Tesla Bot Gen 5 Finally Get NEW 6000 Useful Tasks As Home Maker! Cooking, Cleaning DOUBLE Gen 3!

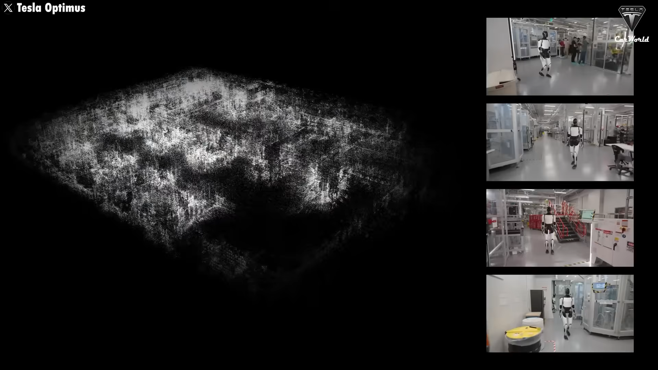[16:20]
Using its onboard cameras, depth sensors, and real-time processing unit, Optimus constantly scans its surroundings, creating a three-dimensional layout of the home.